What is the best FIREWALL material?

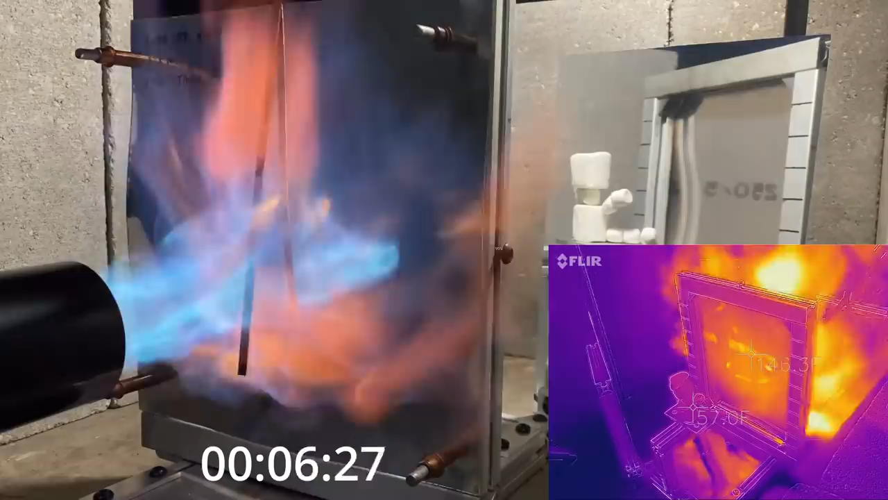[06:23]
2024 starts to soften and melt at 932F and as it continues to warm up, it's completely liquid by the time it reaches 1180F, which is well below our 2000F target we're trying to hit for our flame temperature. You can see the copper starting to warm up and glow. But before the copper melts, the aluminum is already distorting and softening. And you can even see puddles of liquid aluminum melting down and dripping onto our firewall test fixture. And it's not long after you see the aluminum glowing that flames
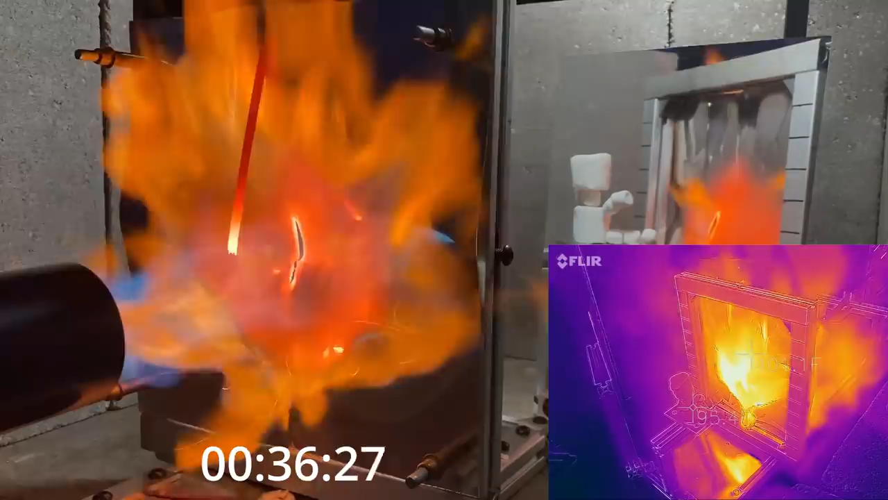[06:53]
start to come through this piece of aluminum and reaching our occupant marshmallow man. This material didn't even last a minute before we had to shut the test down. It's obviously a failure, no point in running up the score, so we shut it down here. You can see that we definitely need more temperature capability out of our firewall heat shield material,
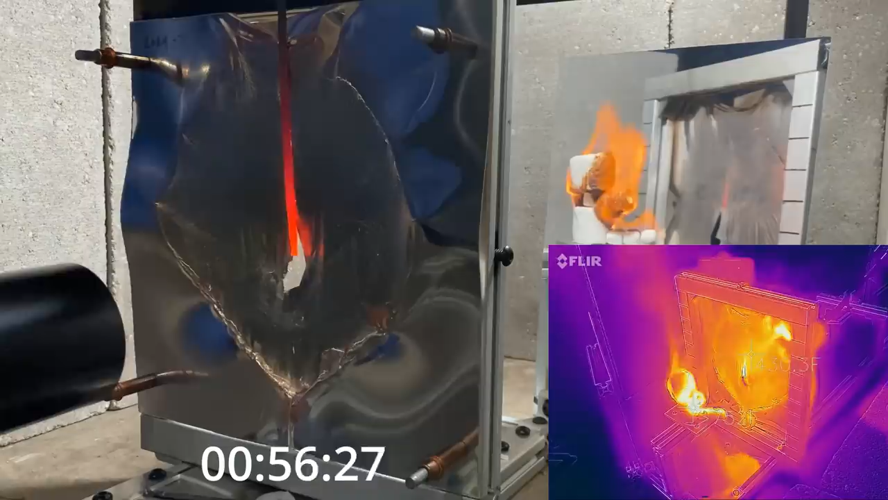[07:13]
which leads into our next test sample, which is 304 stainless steel.
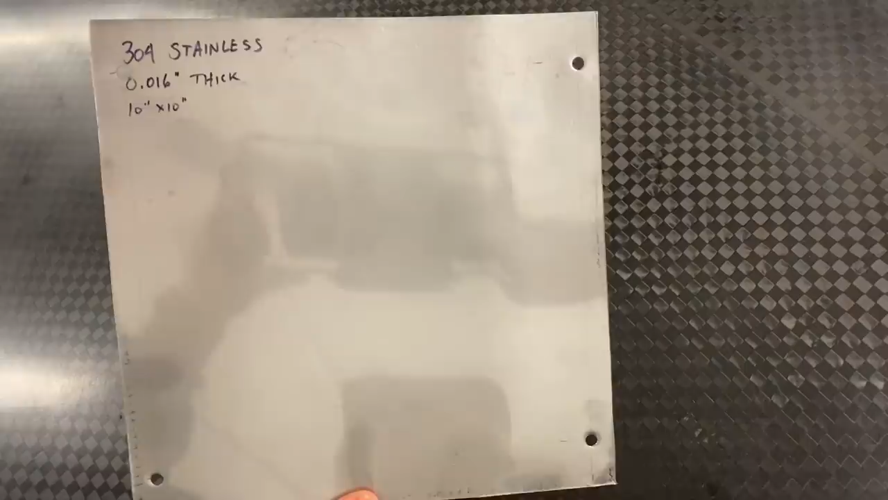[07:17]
Stainless is on the approved list of materials from the FAA, so we expect a much better result out of this test sample.
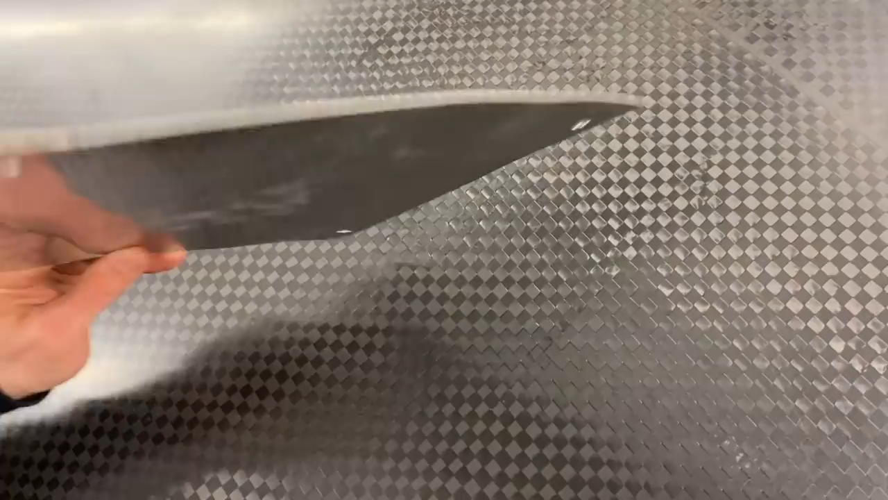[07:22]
Again, we're using a sample that's 16 thousandths of an inch thick. 304 in particular starts to melt at 2550F, which is well above our 2000F target flame temperature.
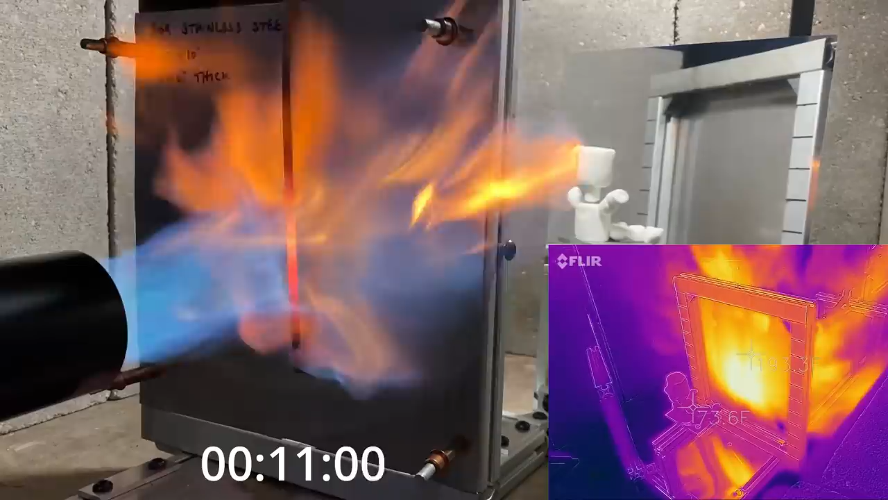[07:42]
So we fire up the burner and you can see that the piece of copper that we're using to indicate temperature starts to glow and eventually it'll melt. And then the stainless steel behind it is going to start to glow as well. I did notice that the colors for these glowing pieces of metal aren't picked up quite accurately on the camera. They seem to glow a little bit brighter than they are in reality. If you look at the piece of copper, it's glowing what looks like it's almost white. In reality, it's more of a bright orange.
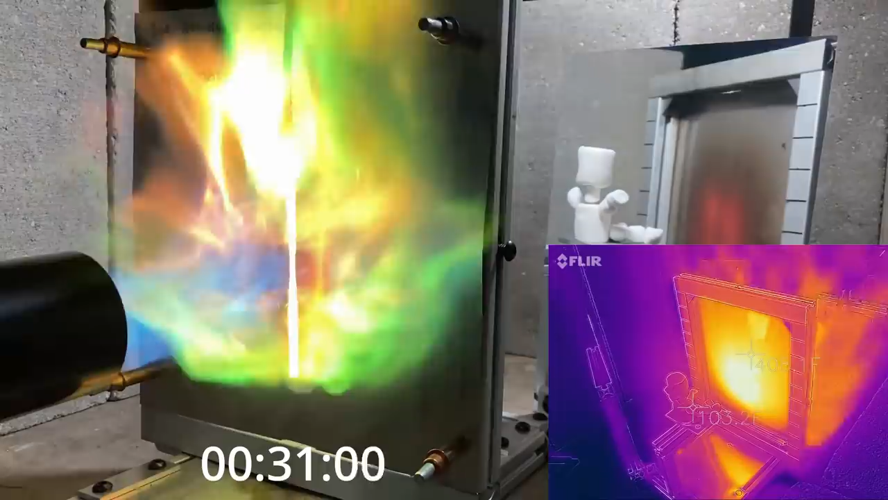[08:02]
Not that big a deal, but it's just something I wanted to point out. So you can see that glowing stainless. It's not only on the hot side where the flames are, but that continues through that thin piece of metal, so the backside is glowing as well. The flames aren't making it through, which is good, but that glowing piece of metal is going to start to become a problem because it radiates heat to whatever is on the cold side of the firewall. You can see this on the infrared camera. If you look at the little crosshairs over the Marshmallow Man, you can see he's warming up to 120,
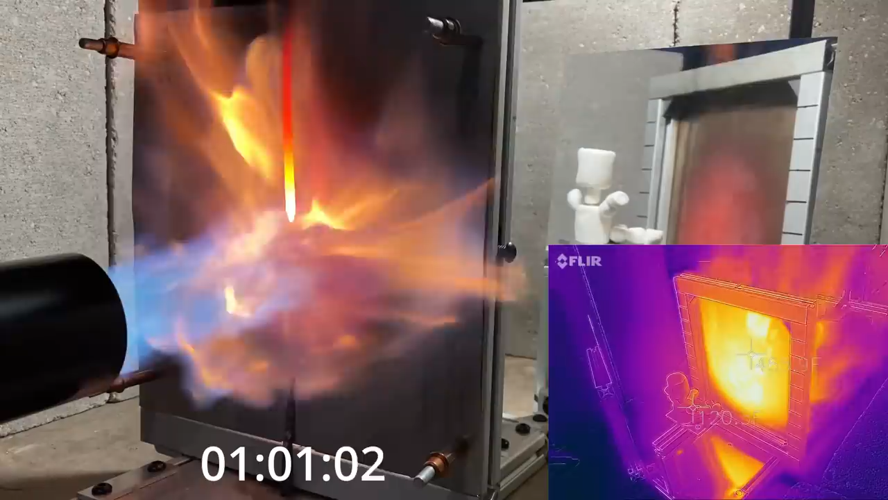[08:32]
125F, and his temperature continues to climb as the test progresses. So I'll speed up the test a little bit so you can see that.
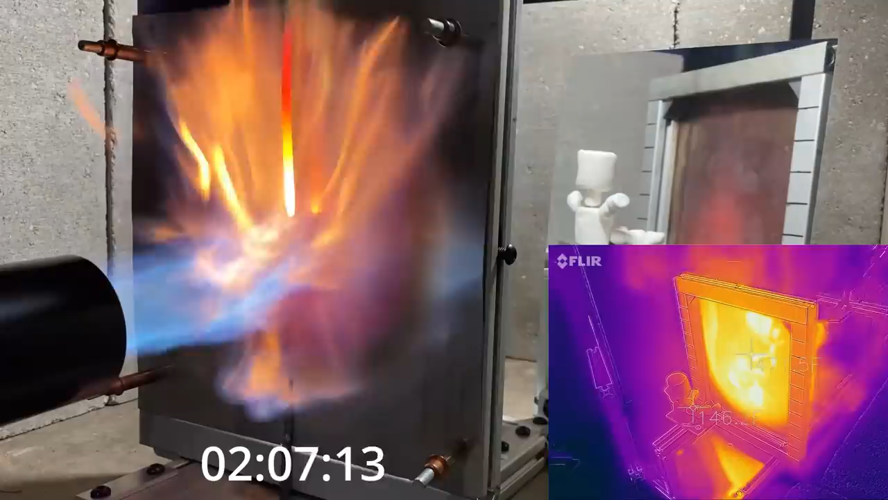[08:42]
So you can see as we get further into the test, four and five minutes in, the temperature at the Marshmallow Man is to the point where this would be a problem if these were your feet sitting right behind the firewall at the rudder pedals. So you wouldn't want to use just stainless steel alone as your firewall. You need something to insulate the cold side of the firewall and protect anything behind the firewall from that radiant heat.
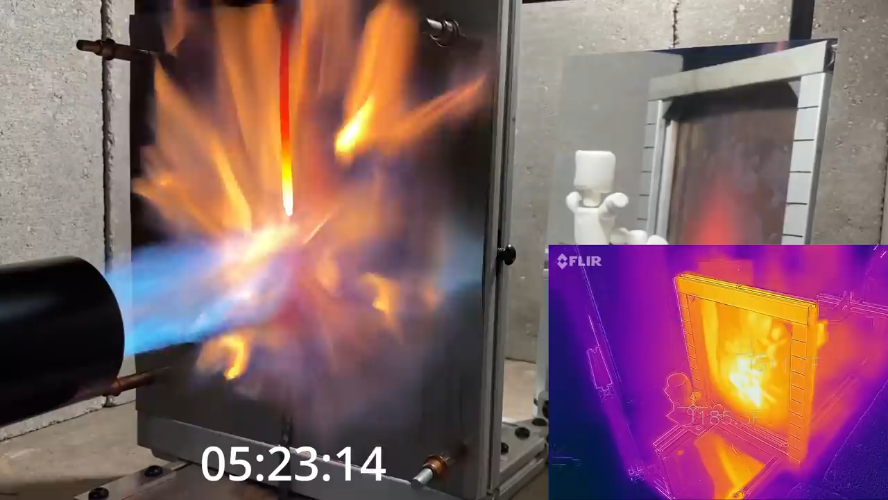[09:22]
And you can also imagine that if you had something in contact with that glowing piece of stainless steel that could potentially ignite. This is why we're incorporating the ceramic blanket on the backside of the stainless steel to insulate between the stainless steel and our honeycomb sandwich panel. I'll show you how that ceramic blanket performs next. Before I show you that, we'll take one last look at how the Marshmallow Man is reacting to the radiant heat.
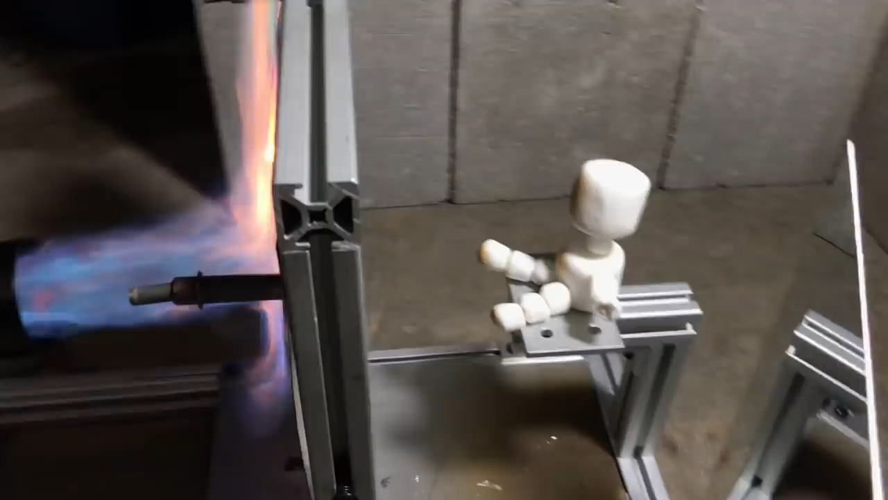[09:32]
You can see he's definitely getting a little bit burnt up. Here's our 1 1⁄8 inch thick ceramic blanket that we're going to be using for the test.
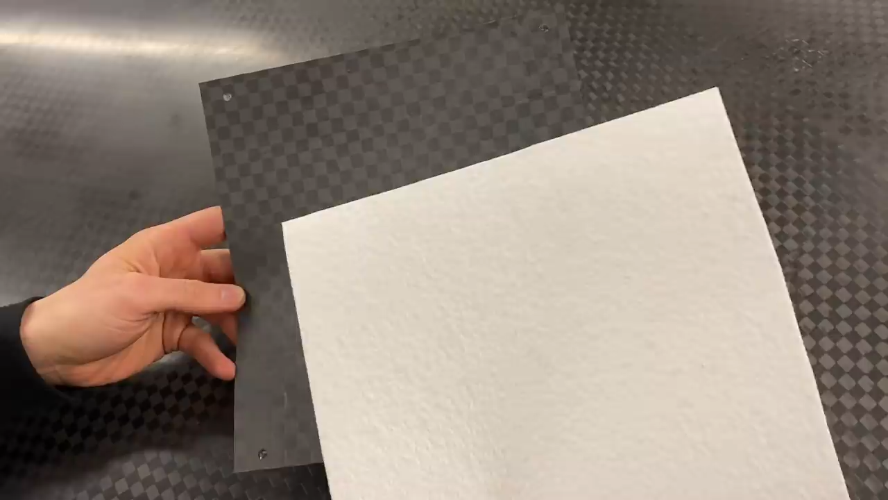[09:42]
We also ran this in conjunction with a one-ply piece of carbon fiber. The idea is we're trying to somewhat simulate what that 1⁄2 inch thick honeycomb panel would do. The sandwich panel holds the blanket up against the steel, but we didn't want to use the sandwich panel because we're curious as to what's going on on that cold side of the blanket.
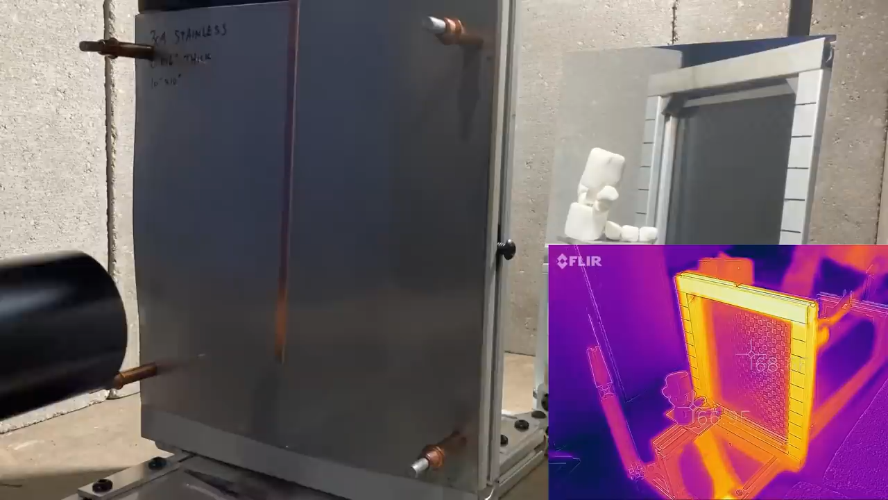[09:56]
We're trying to see does enough heat come through the blanket to do anything really bad to the carbon fiber. Using one ply of carbon fiber allows us to see that. On this test, we expect similar results with the steel. It should heat up and glow, but we're looking to see less heat coming through into the cabin. There is some smoke that comes out from the blanket, and you see that around the sides of the stainless steel coming out the edges.
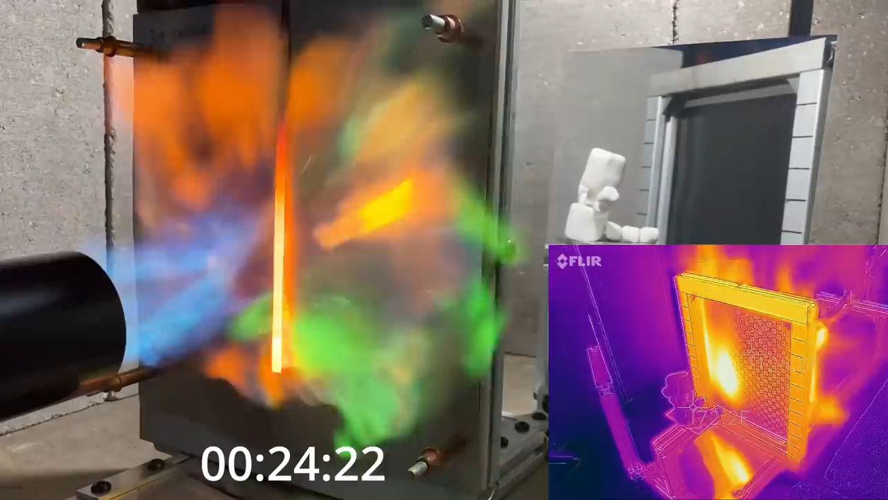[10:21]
That's because there's a binder in the blanket that's there to hold the blanket together so that you can cut it and work with it. That binder burns off at a relatively low temperature, maybe 300 to 500 F, and after that binder burns off, the test runs pretty clean.
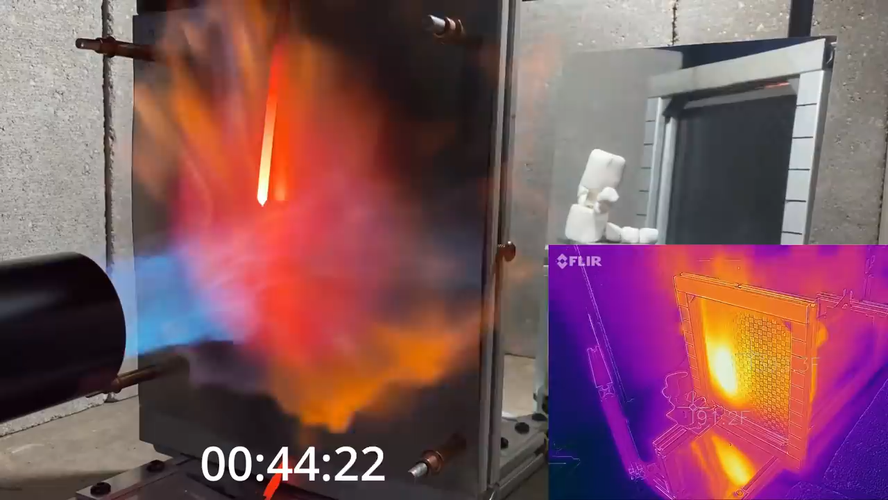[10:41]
It would be important to not have that smoke come into the cabin, and we have means to do that on the aircraft, but you can't really show that on this test. And that's one thing I don't like about this test is it doesn't really show in an accurate way smoke coming into the cockpit, but that's not really the point of this test. It's more just to show do flames and heat come into the cabin. I should mention that there are other versions of this blanket without a binder, and I want to test some of those, but I didn't have any on hand yet. I'll speed up the test a little bit here.